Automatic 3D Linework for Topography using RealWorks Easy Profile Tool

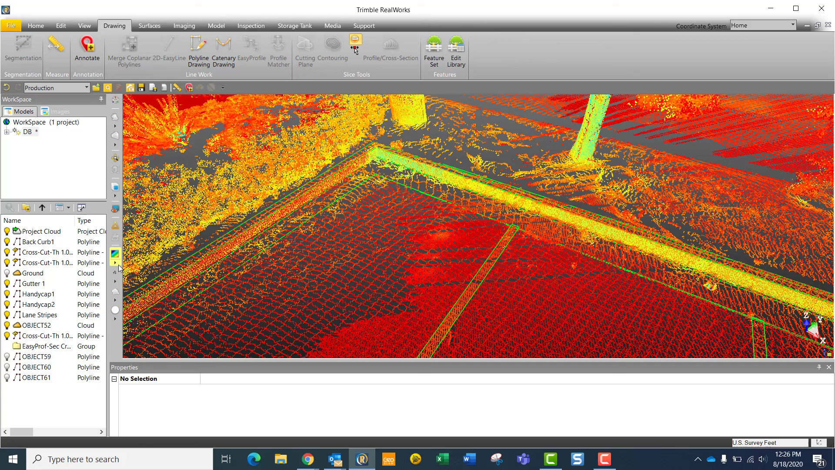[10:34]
So grayscale or go back to true color, for example.
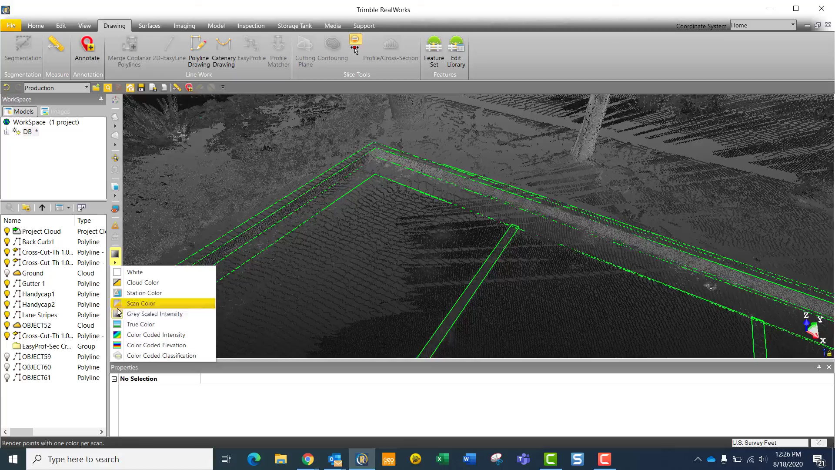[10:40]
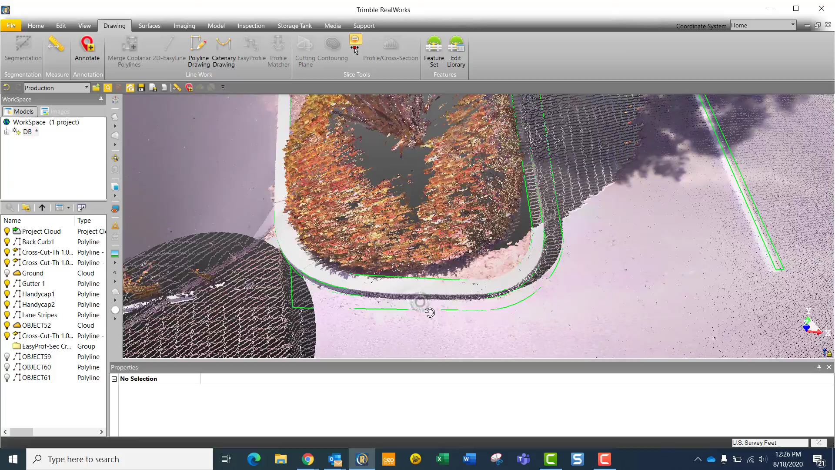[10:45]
And then as you saw from the arc that I drew earlier, just simply repeated that same process for these arcs down here.
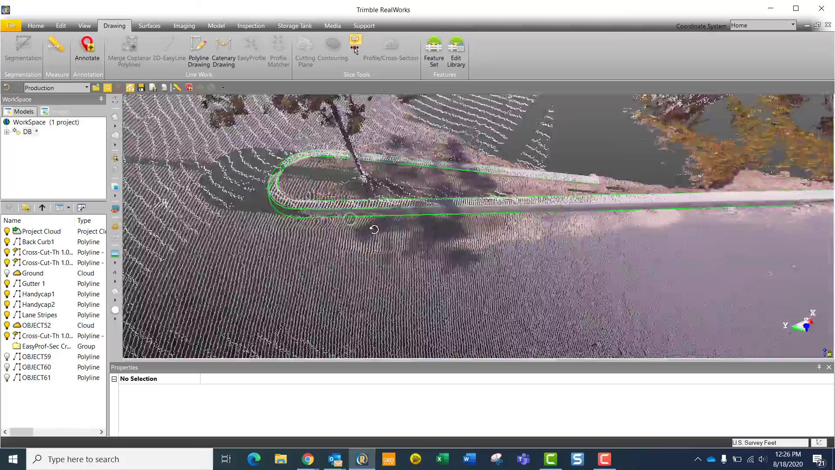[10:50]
And even though we're missing some data on the backside of this bullnose here,
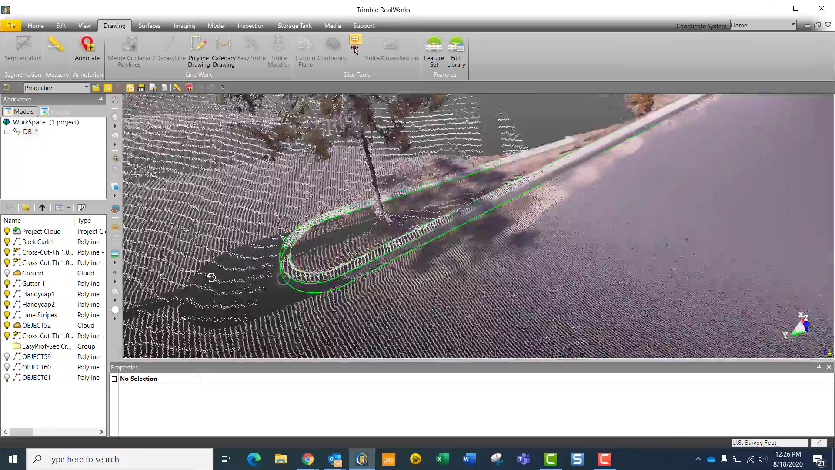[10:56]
we're still able to use that arc tool to create an accurate representation of that bullnose.
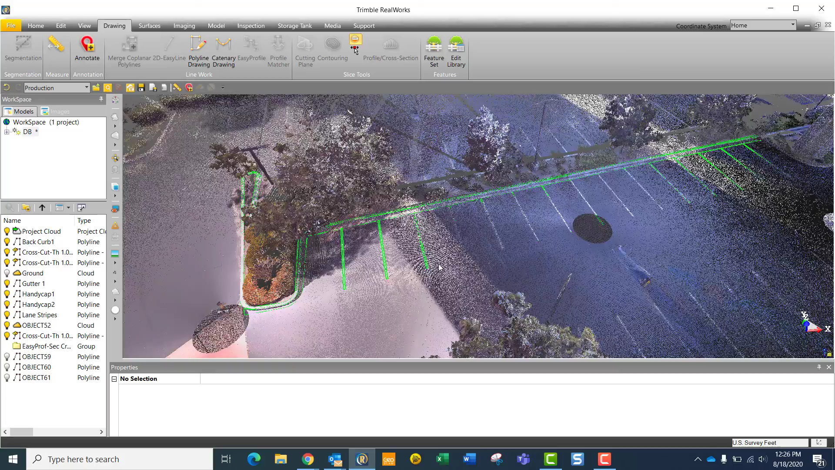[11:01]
Once I've drawn my break lines,
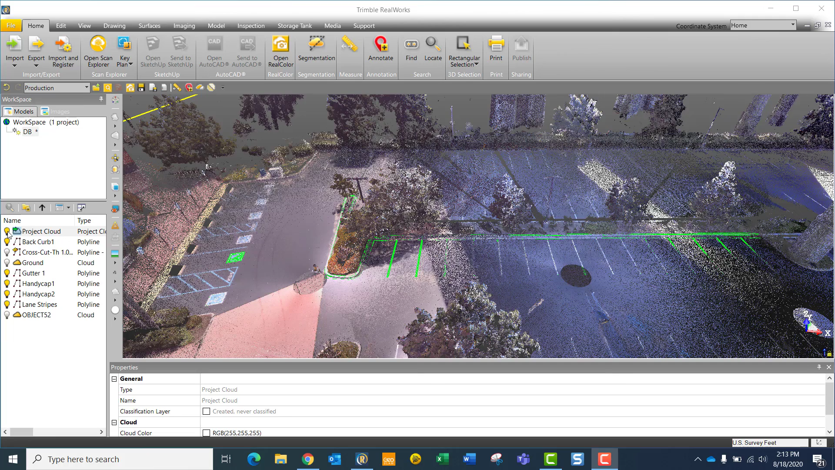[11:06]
then I can come here to the point cloud and turn it off, select the objects that I would